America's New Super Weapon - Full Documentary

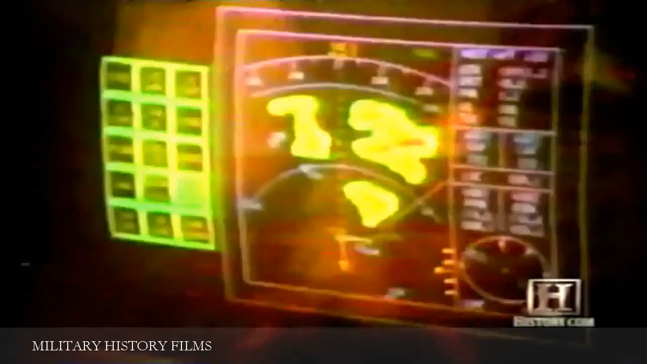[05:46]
and that means that an aircraft is designed to be as near as possible invisible to an enemy fighter aircraft its geometry
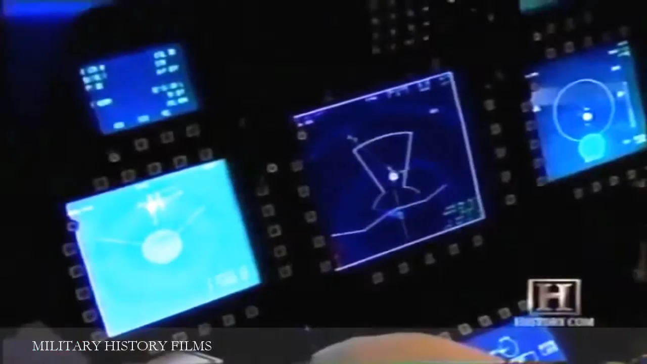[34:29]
scope that combines the information of all the other sensors on the aircraft into one display for the pilot
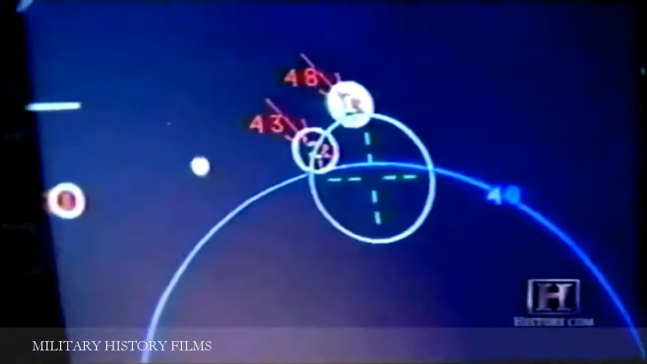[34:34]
so as a pilot you don't have to sort through the radar or another sensor to see what's going
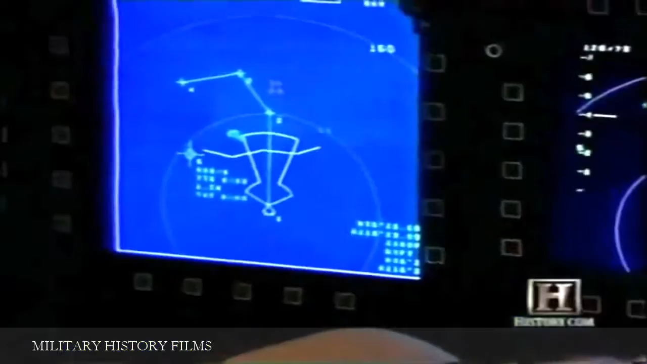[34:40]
on around you information is power and the way this airplane displays information to you it gives you